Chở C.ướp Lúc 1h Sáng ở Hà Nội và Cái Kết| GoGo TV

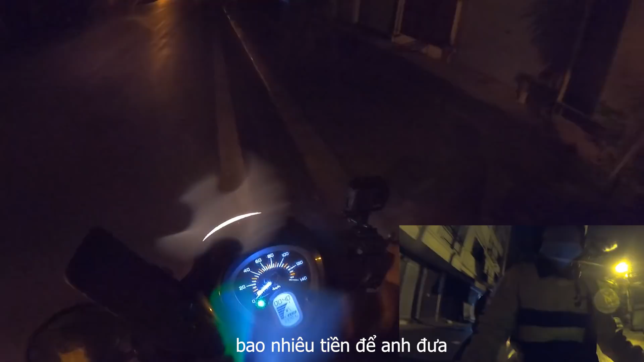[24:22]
Biết đi đâu, có thằng chạy theo anh em thấy cái khúc mà mình bắt đầu vào chỗ tối á,
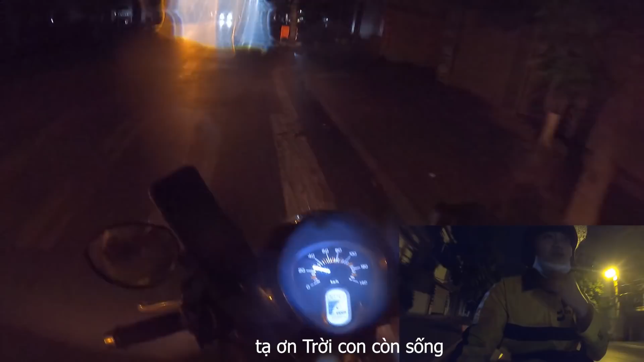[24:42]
có một ông chạy chiếc Jeep á tới nôi, thấy mình cái là ông đề máy xe, ông chạy theo liền. Cũng may là cái khúc vắng kia có cái anh xe tải anh em, mừng vãi nôi.